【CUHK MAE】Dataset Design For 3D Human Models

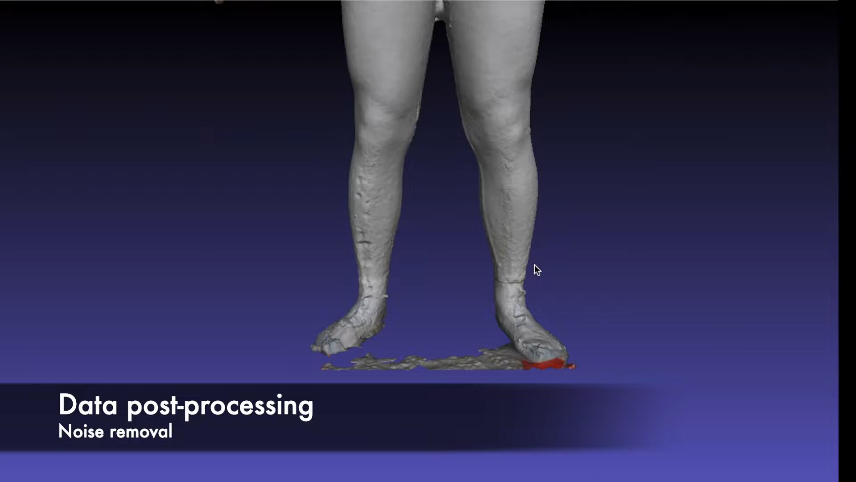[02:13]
After collecting all the 2D photos, 3D mesh data, and body measurements, we will have to clean up the mesh data,
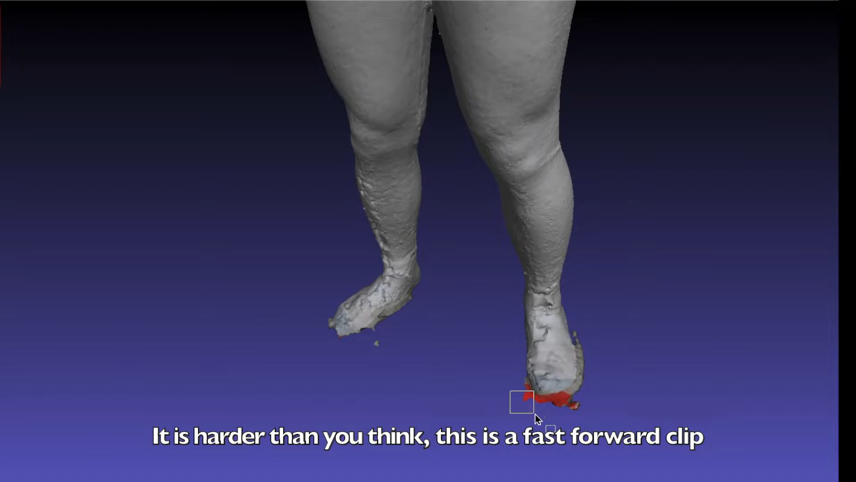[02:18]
as there will be some noises appeared in the scanning data,
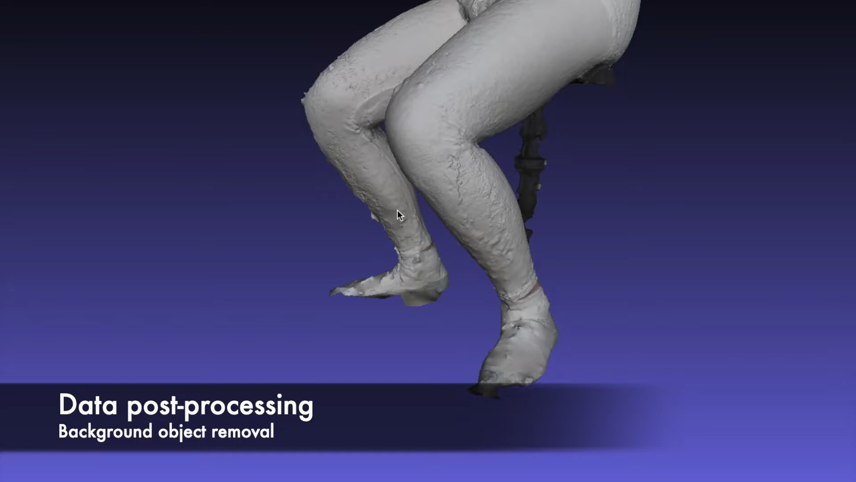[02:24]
and some of the poses required the volunteer to sit on the chair.
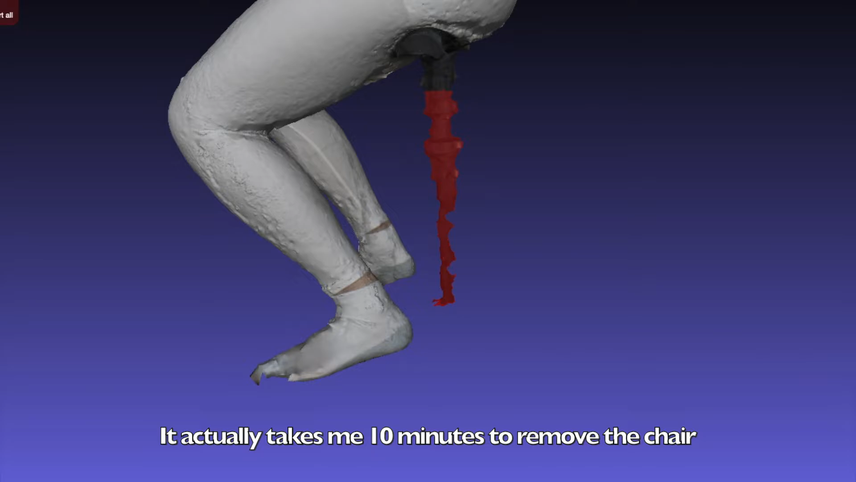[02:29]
So, we have to clean up the background object as well. Finally, we need to simplify the mesh to save the storage.